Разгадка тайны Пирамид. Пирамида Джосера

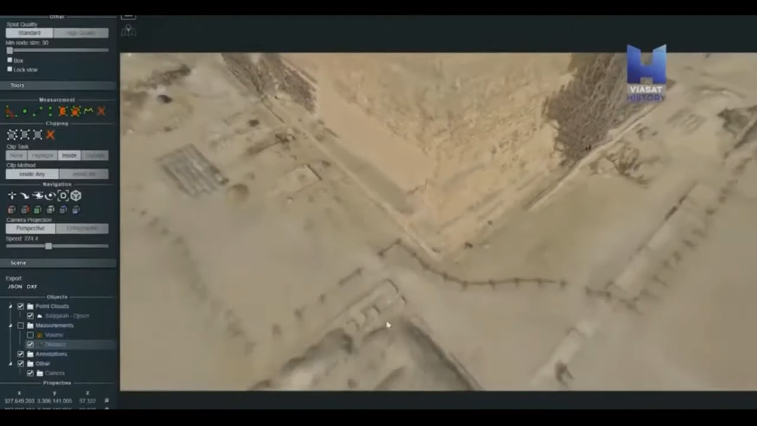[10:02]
Благодаря этой модели, которую создают мощные компьютеры, археологи могут впервые изучить пирамиду с новых ракурсов и одним щелчком мыши перейти от крохотных деталей к виду сверху.
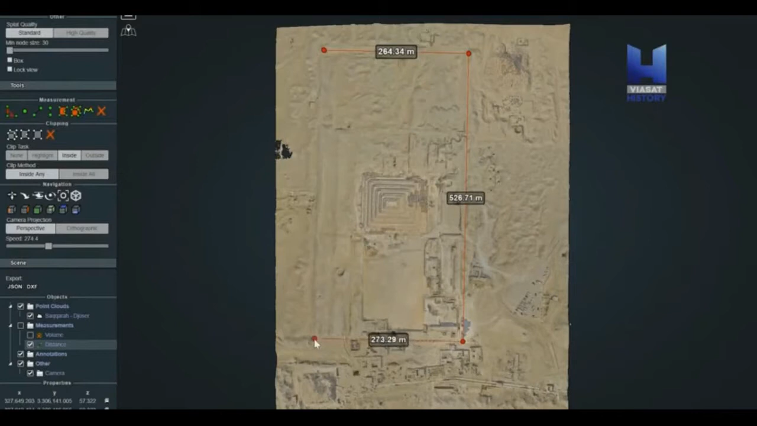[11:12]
Первым делом видно, что пирамида в Саккаре находится прямо в центре объекта. Поэтому пирамида не замышлялась в изоляции от всего остального.
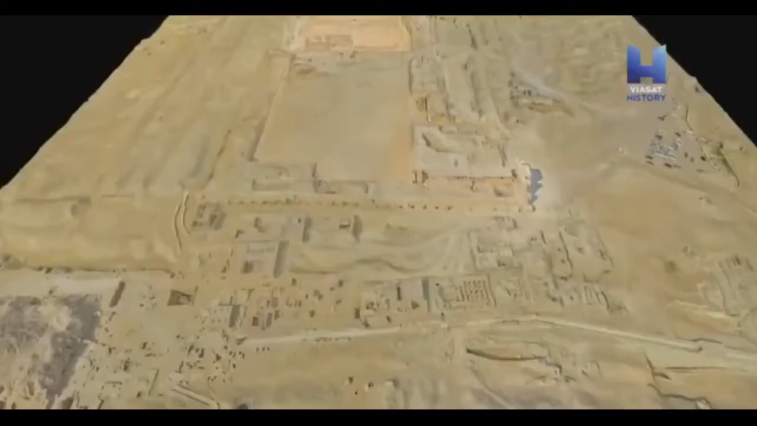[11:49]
Фотограмметрическая модель позволяет точно измерить площадь города, окружавшего пирамиду Джосеры.
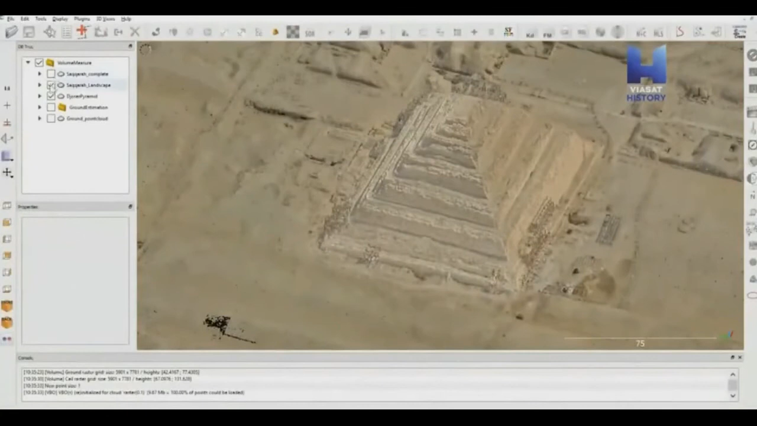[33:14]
Фотограмметрия – это мощный инструмент археологов.
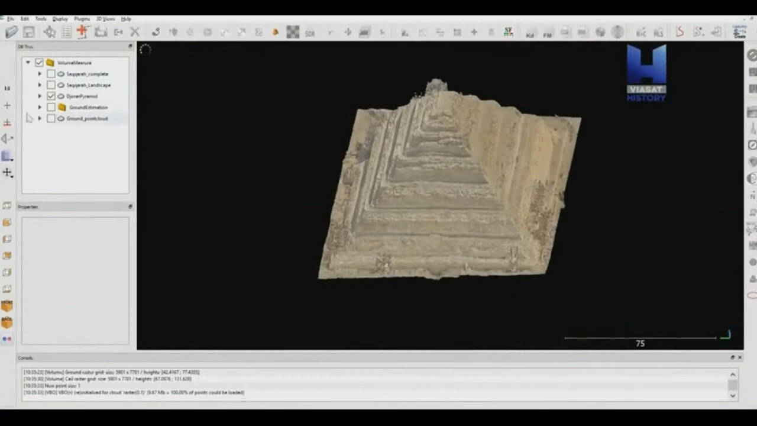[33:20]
Она позволяет точно измерить массу камня, требуемого для постройки пирамиды Джосера.
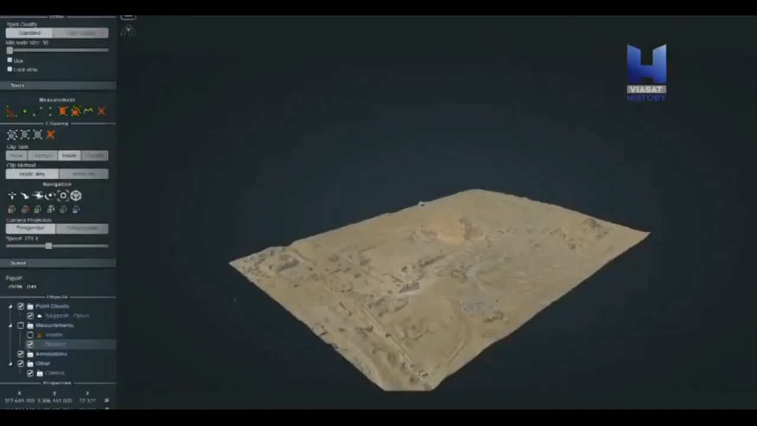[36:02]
Марк Леннер плотно изучает трехмерную модель всего объекта, начиная с вида сверху и заканчивая малейшими деталями.
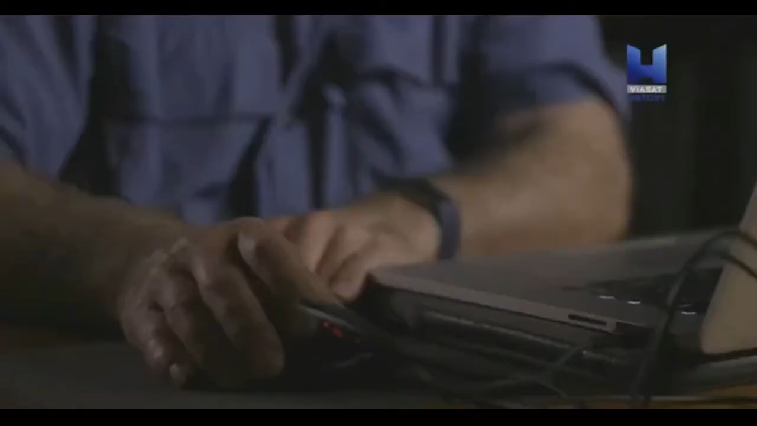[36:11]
Его внимание привлекает ров. Знаете, если передвигаться вокруг облака точек сканирования Саккары, можно увидеть ров.
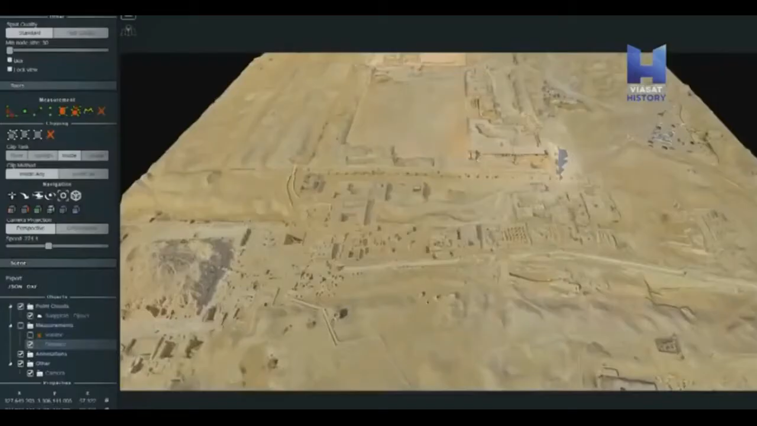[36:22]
Аэрофотосъемка — это застывший миг, а здесь мы можем смотреть на явления с разных ракурсов.
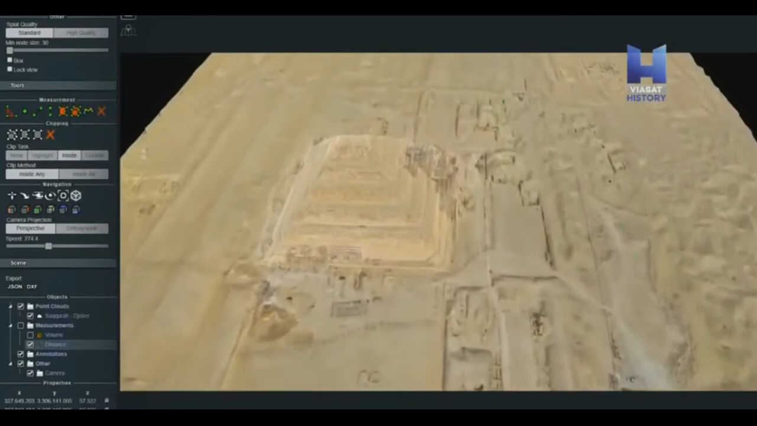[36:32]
Ров повторяет линию окружающей стены. Похоже, есть впадина, линейная впадина по всему периметру. Она даже напоминает скрепку.
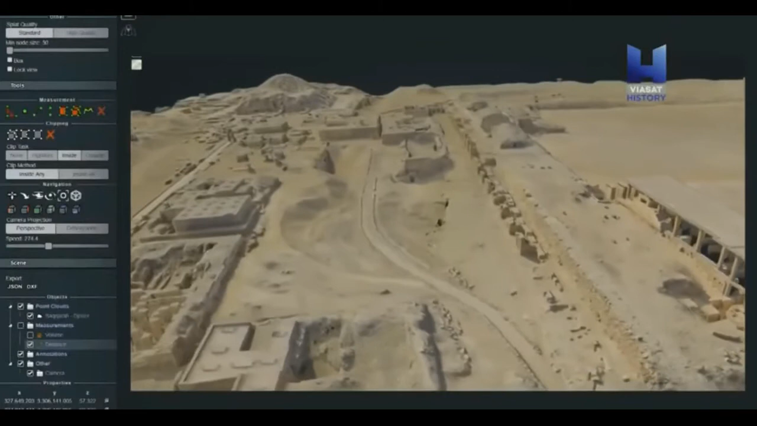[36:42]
Можно проводить анализ ландшафта. Фотограмметрия помогает установить размеры этой гигантской траншеи.
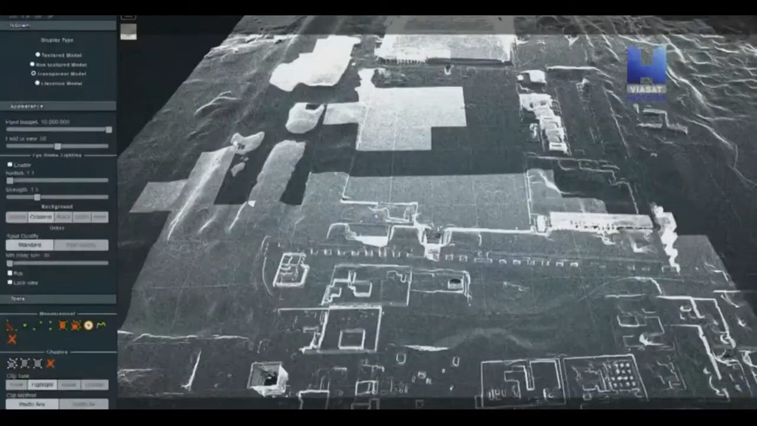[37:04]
Думаю, мы все еще не совсем понимаем масштаб и значение этого рва.
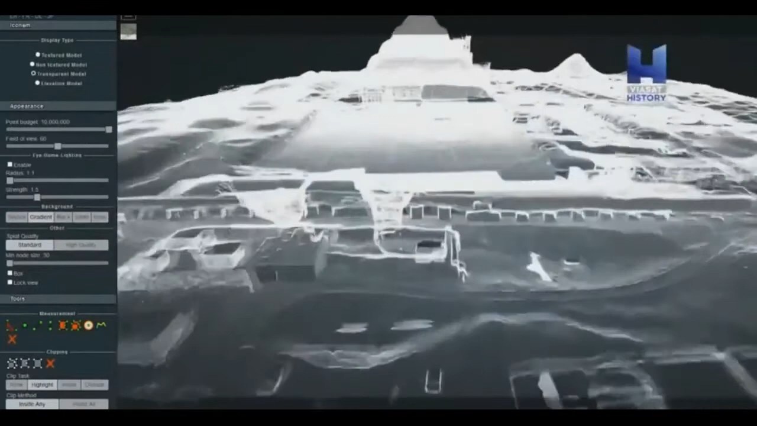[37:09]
Цифры ошеломляют.
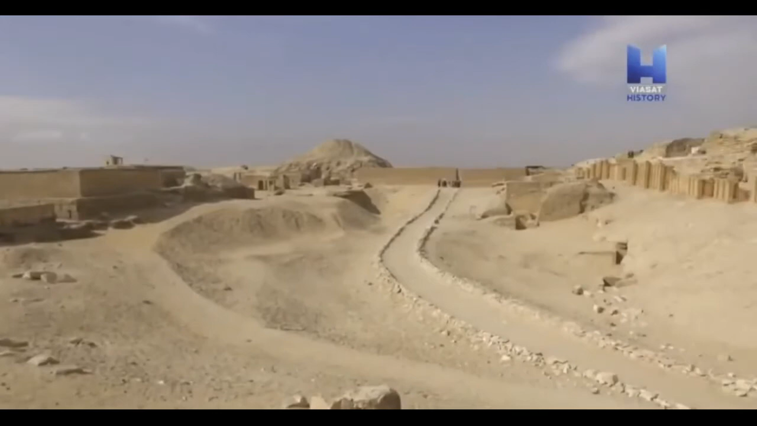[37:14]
Из этой траншеи вдоль стены можно было добыть миллион кубических метров камня. Это более чем достаточно для строительства пирамиды и погребального комплекса, которые требовали 300 тысяч кубометров камня.
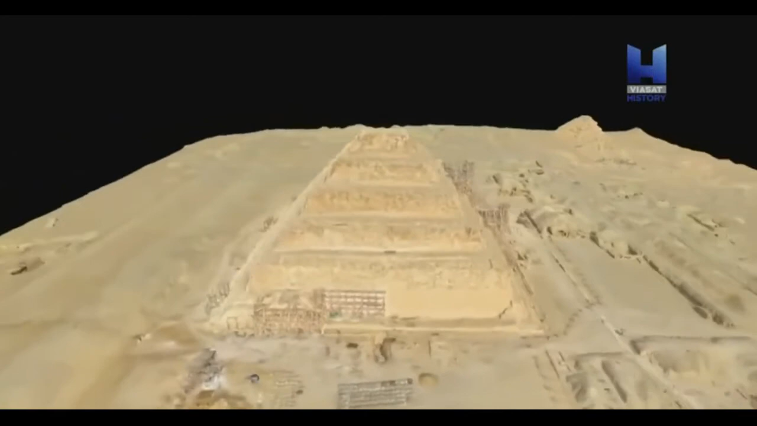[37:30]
Из этого грандиозного рва, наверное, получали большую часть материала для строительства. Был проведен сравнительный анализ и выяснилось, что из него действительно происходят некоторые строительные материалы.
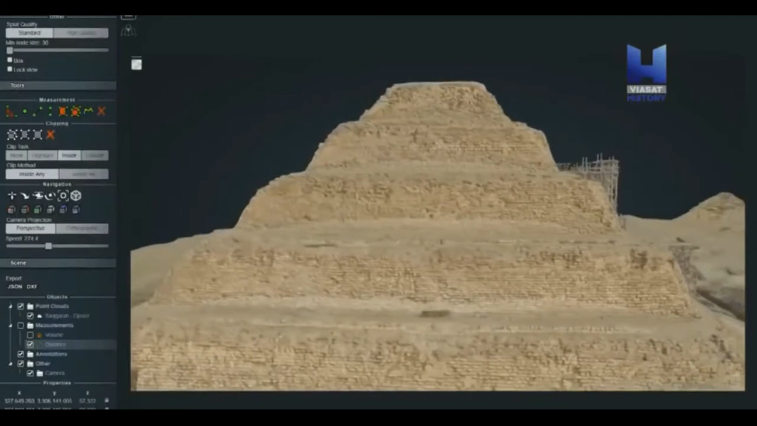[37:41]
Ров был карьером, где в изобилии добывался материал для проекта фараона.
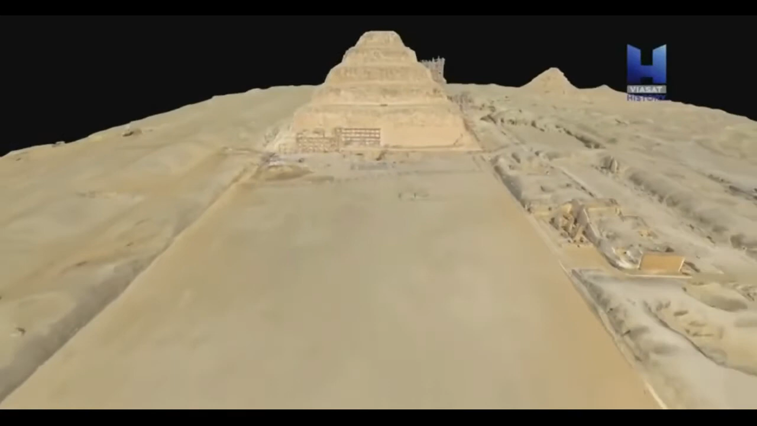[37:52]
Карьеры пирамиды находились неподалеку, с чисто практической целью. Проще использовать блоки, полученные прямо на месте, чтобы не перемещать их на большие расстояния.